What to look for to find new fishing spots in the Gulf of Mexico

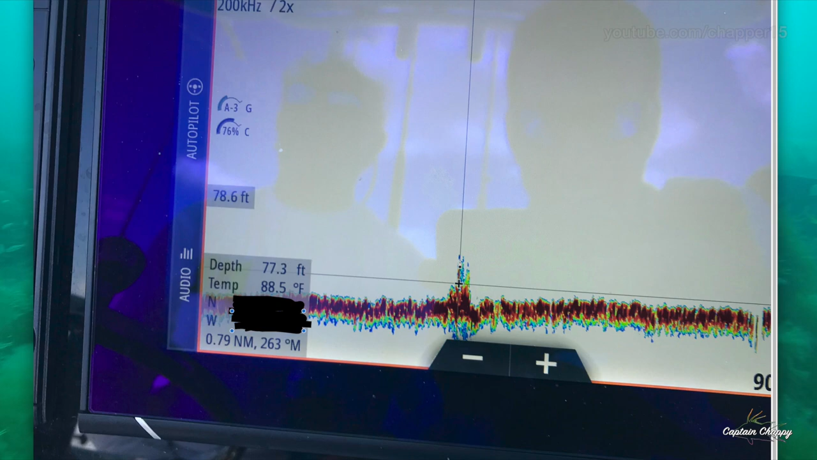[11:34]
On screen: water 88.5°F
Keep in mind this was on plane, so the spot, we're going over it pretty fast. But it was pretty cool to, to be able to see something like this here. And then this is what it looks like on the bottom. So I hope you guys enjoy. I'm going to definitely be doing some more of these types of videos in the future.